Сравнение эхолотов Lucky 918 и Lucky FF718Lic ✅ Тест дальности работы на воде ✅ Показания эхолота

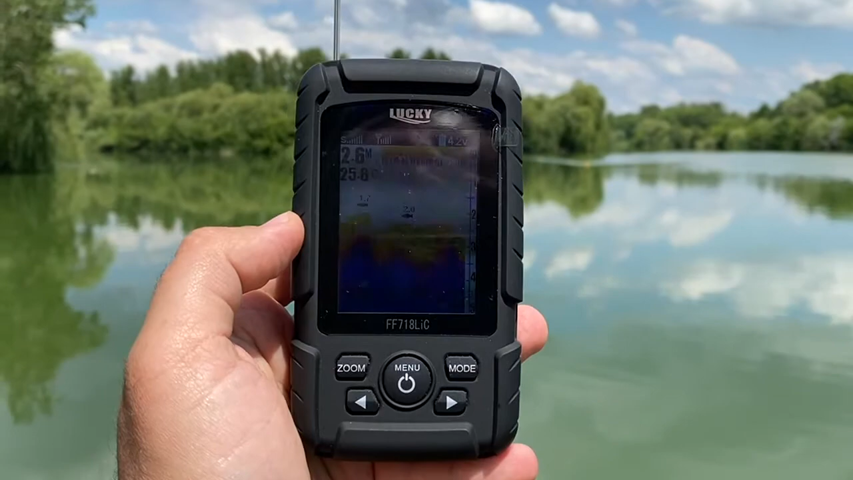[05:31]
Ну, все отлично работает То есть, чем плюс этого эхолота Тем, что его можно повесить на шее Эхолот 918 Он нужно куда-то ставить Либо держать в руках Это очень неудобно
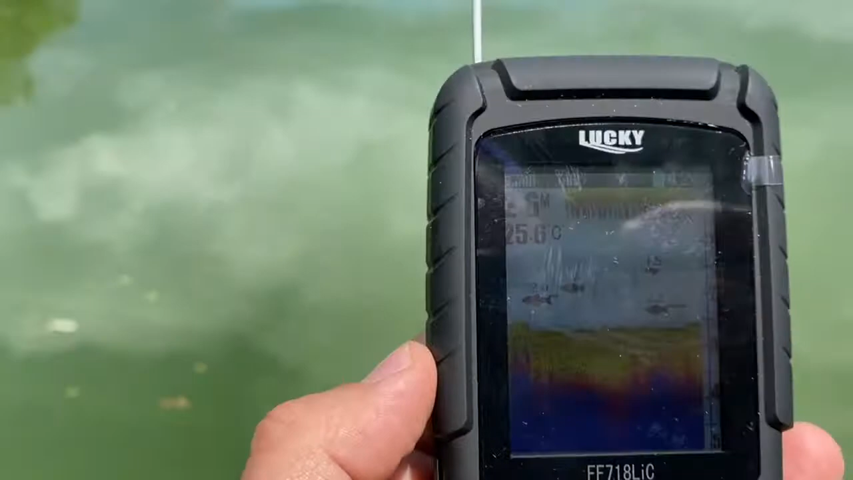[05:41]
Вот Плюс у него Он влагостойкий Ну,